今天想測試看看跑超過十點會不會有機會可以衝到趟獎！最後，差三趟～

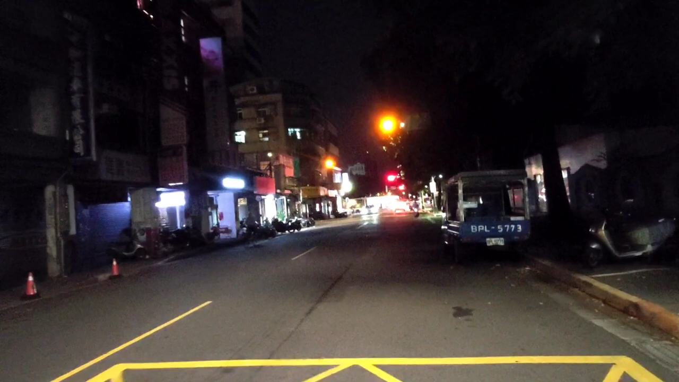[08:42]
嗨各位朋友我現在在這個雙連街跟這個景溪街的交叉口這邊那我剛剛就是把手上單送來這個旁邊還蠻近的結果我剛接到兩單先接了一單萌甲雞排那在等萌甲雞排的單的時候唉又近一單這樣所以就兩單那